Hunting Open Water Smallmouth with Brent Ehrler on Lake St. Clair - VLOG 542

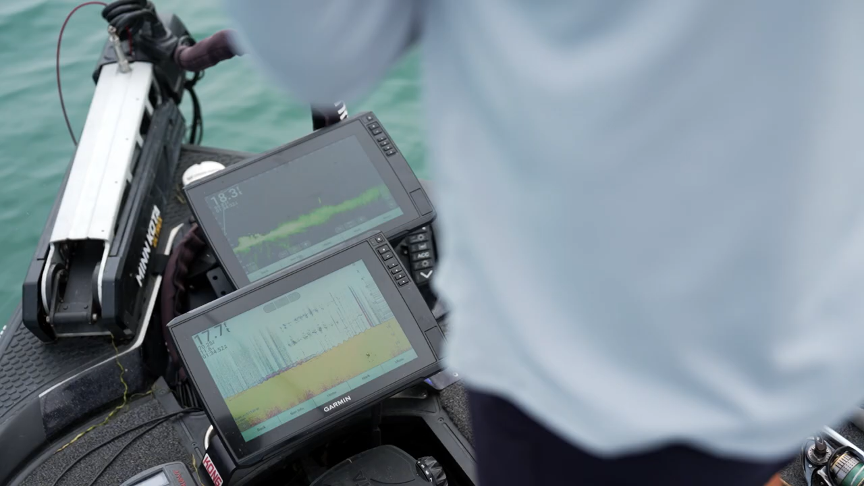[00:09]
I got a big smallmouth right there.
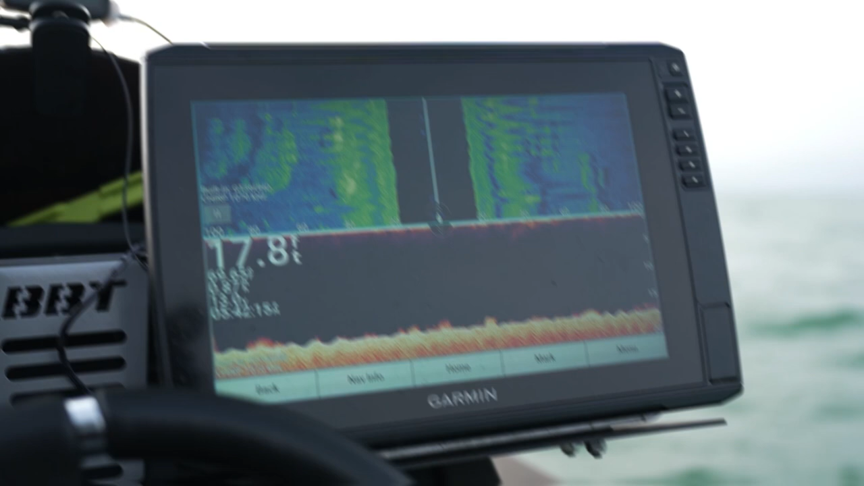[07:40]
Maybe a little bit patchier grass, maybe a little taller grass, or there is where the grass starts and stops.
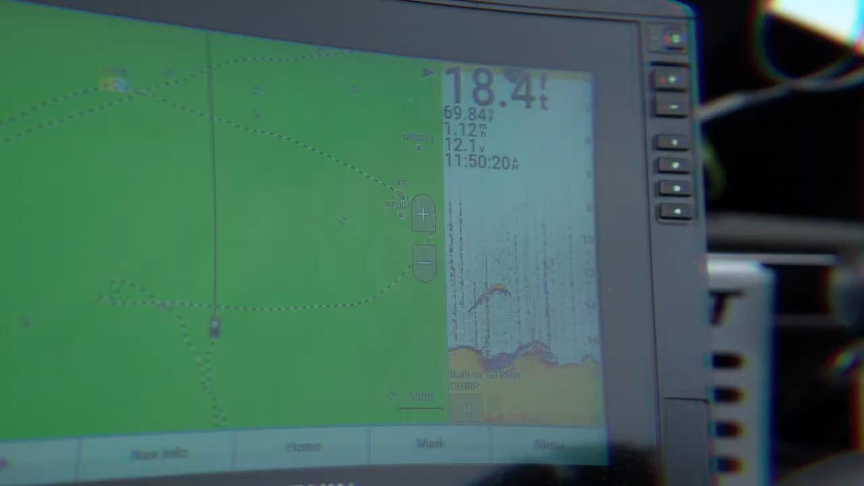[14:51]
On screen: depth 18.4 ft
but constantly look at that 2D and Panoptix and see if you can see him swimming out there.
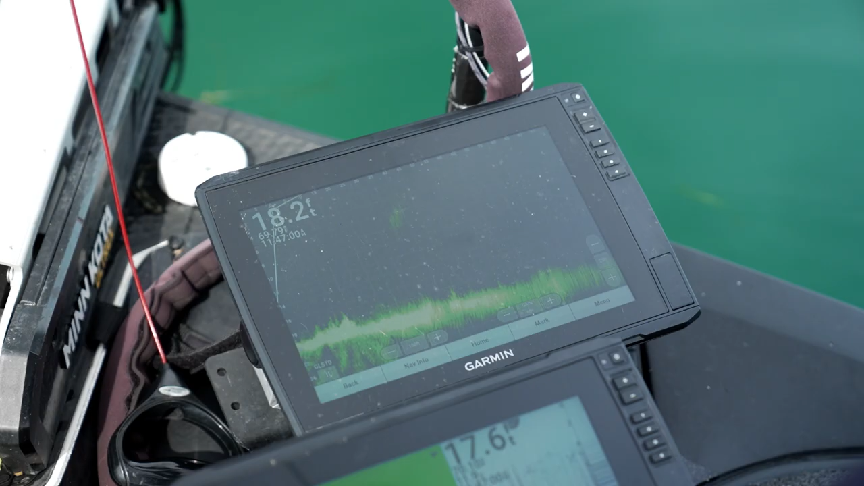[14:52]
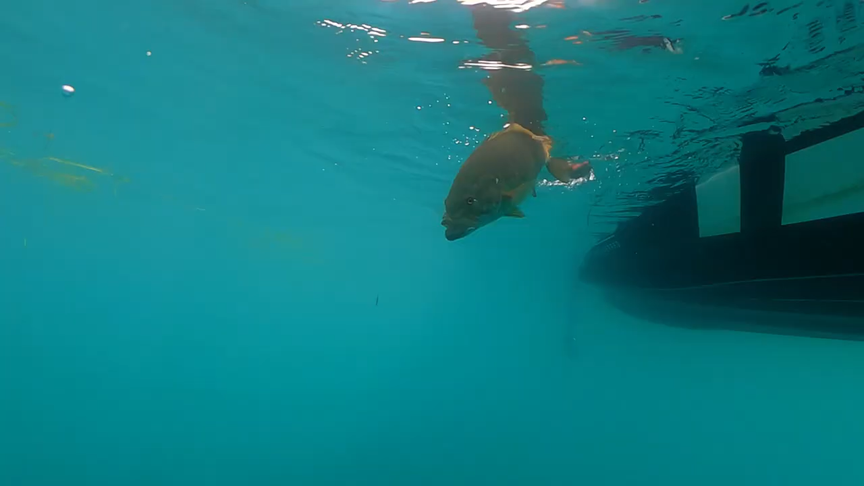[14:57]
See, that's one right there.
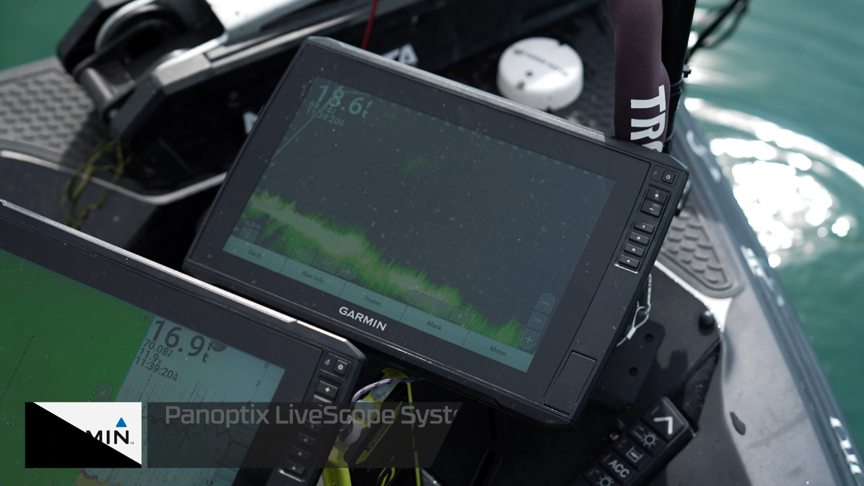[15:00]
He's 40 feet out. There's two of them there. One's hiding in the grass. Look, that other one just came over there.
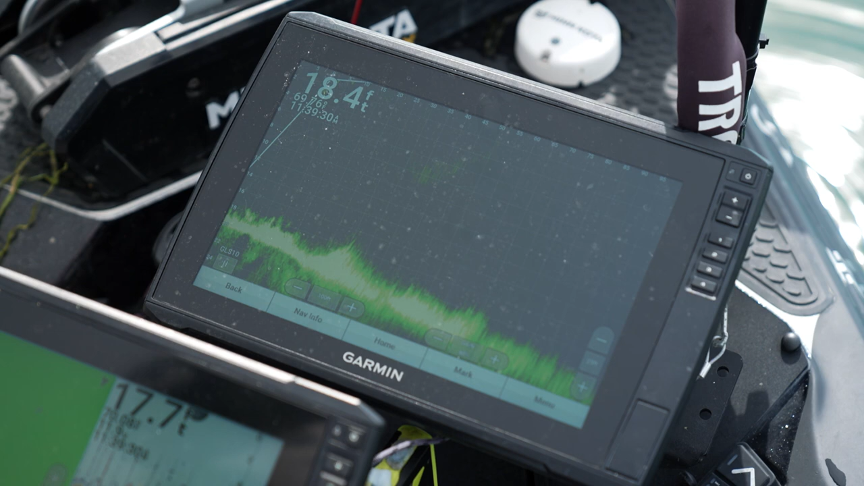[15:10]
see if they might have been reacting to my drop shot there, because I popped it up and all of a sudden they moved. So see right there, he's getting pretty close now.
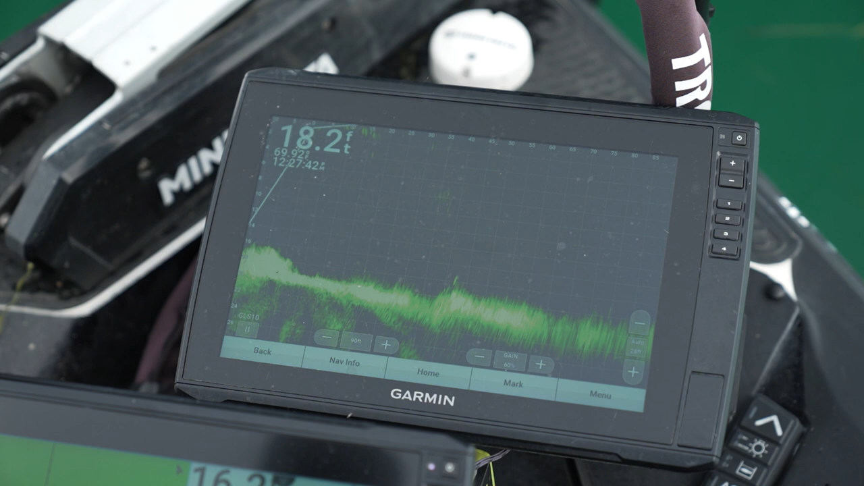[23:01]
On screen: depth 18.2 ft
If it's calm like this, it's just so easy to just look with that Garmin, that Panoptix, and see them.